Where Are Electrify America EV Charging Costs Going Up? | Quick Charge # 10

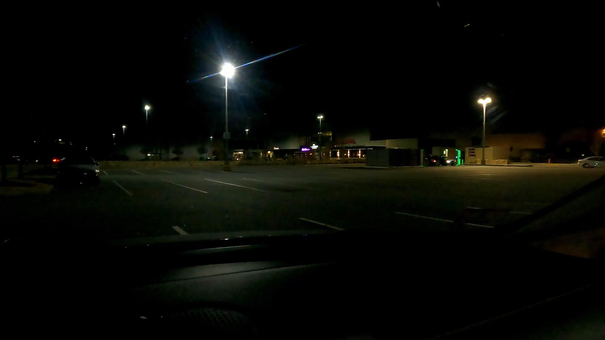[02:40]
there in the distance I think I've got a stall that I can use so it should be fine these have actually started to get really busy in the daytime so I saw this at lunchtime today but